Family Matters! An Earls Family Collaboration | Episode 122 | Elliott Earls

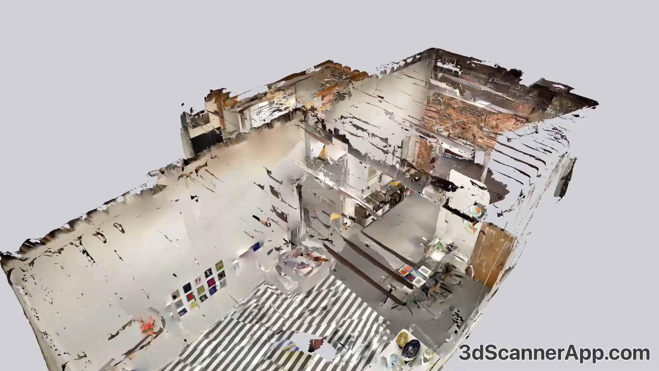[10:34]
I'll show that we used an iPad Pro's LiDAR to do a 3D scan of the space.